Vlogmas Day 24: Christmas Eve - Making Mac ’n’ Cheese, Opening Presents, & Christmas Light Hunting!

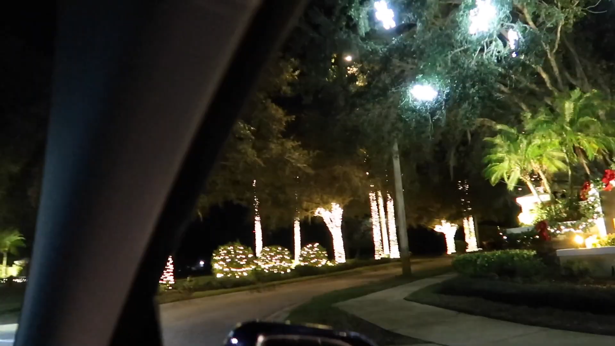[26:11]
Doesn't need entrance, though. Very pretty. Look at all these palm trees.